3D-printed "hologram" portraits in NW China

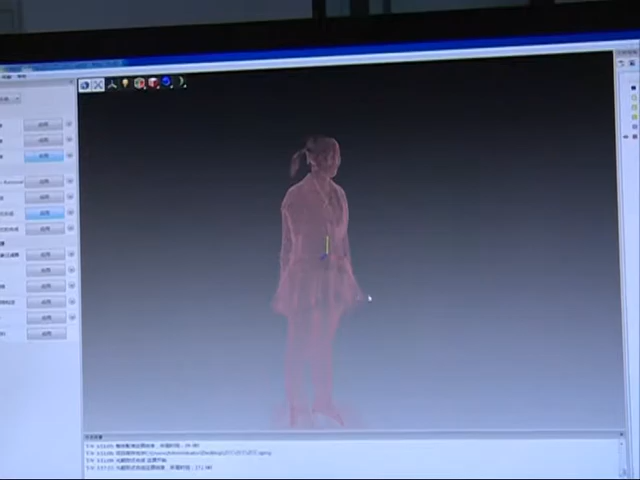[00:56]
Then I can get a complete figure.
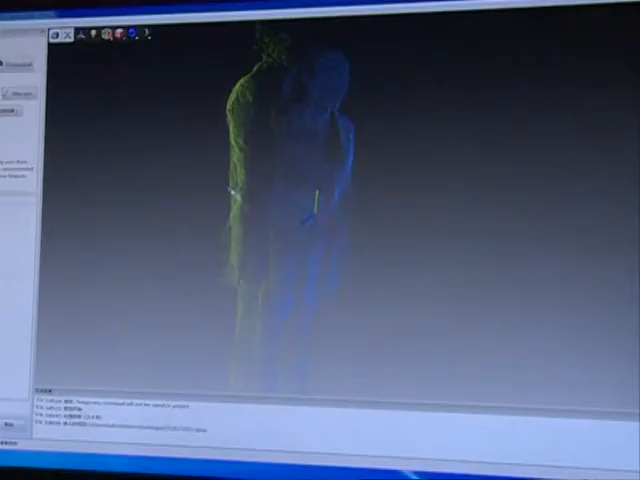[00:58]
The blocks need to be edited and processed in order to represent the subject in the most accurate way possible.